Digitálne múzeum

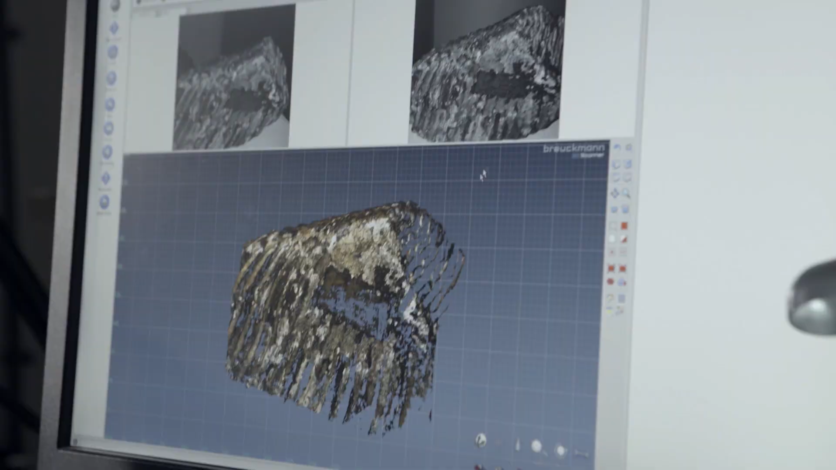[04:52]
Takže zatiaľ sme ho otočili na 4x po 90 stupňov.
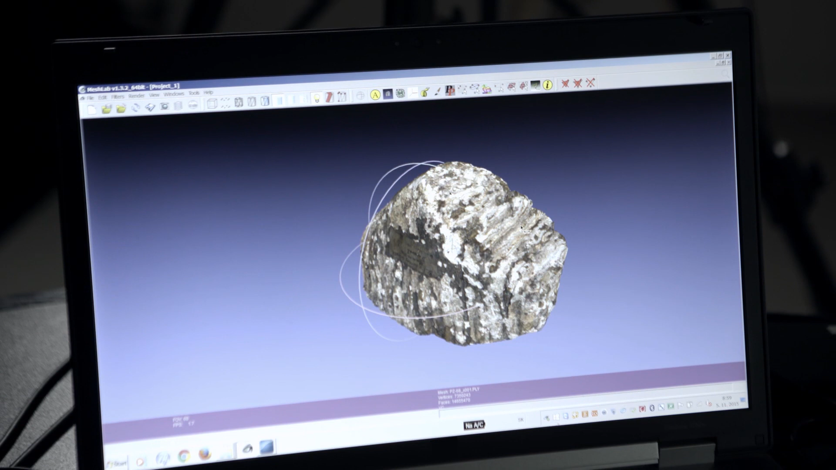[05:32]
Tu už máme kompletne naskenovaný ten mamutý zub, takže takto vyzerá jeho 3D model.